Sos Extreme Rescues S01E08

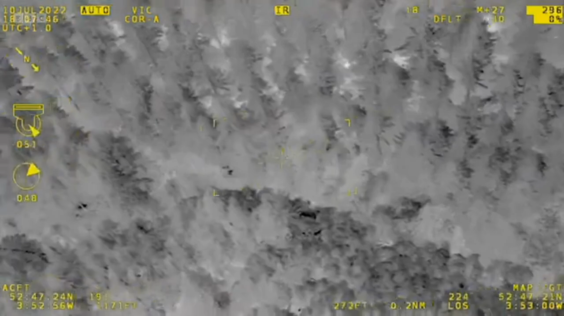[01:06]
Two casualties from five changing victories.
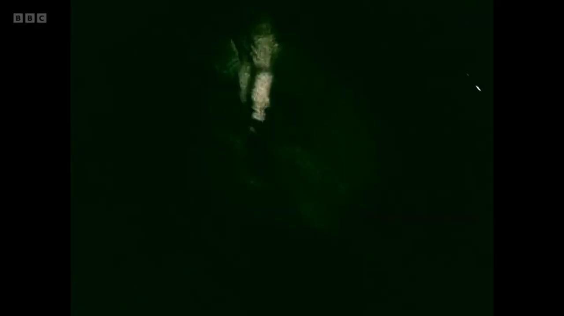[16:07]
The dark just makes everything more scary because it's proper dark.
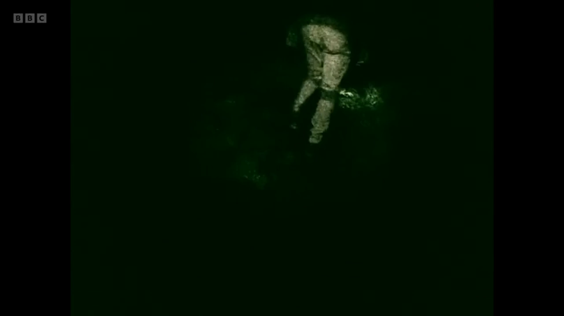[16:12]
It means we're less likely to get lost, hopefully.
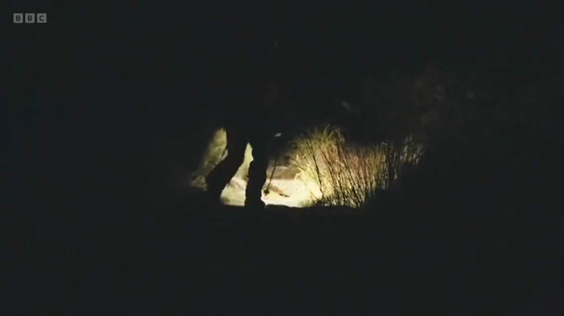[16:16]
You lose your depth perception, you're not sure you can trust your eyes and even the most benign slopes turn into something quite scary.
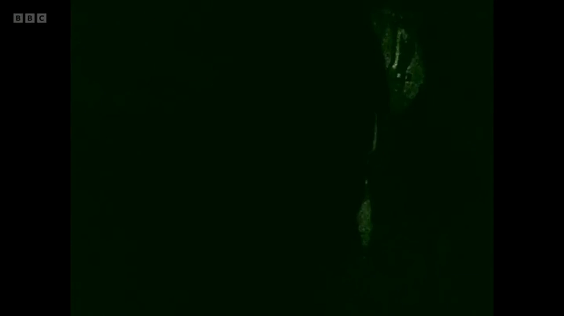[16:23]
I think we should take the second style. But it's not long before the team gets sight of the two casualties.